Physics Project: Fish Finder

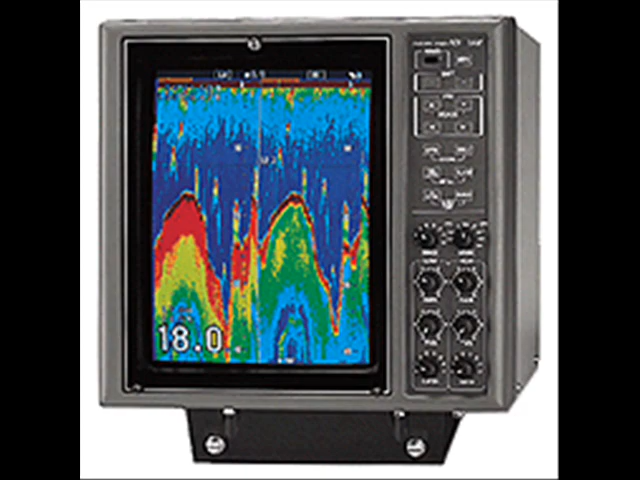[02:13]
The way our product allows you to view the fish is echoes from the fish within the beam will be shown on the display by illuminated pixels. What image appears on the display depends on a number of factors. The sensitivity setting on the fish finder, the cone angle of the transducer,